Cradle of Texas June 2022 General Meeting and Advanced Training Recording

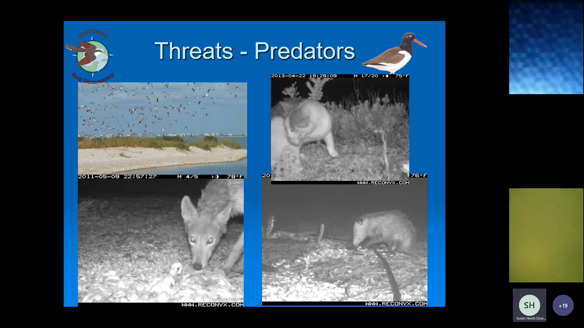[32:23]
I did get the picture of this cat. It actually has an egg in its mouth. That camera captured that cat going to that nest every night for about a week. And then just as the nest was about to hatch, that's when the cat took the egg. Another threat is overwash.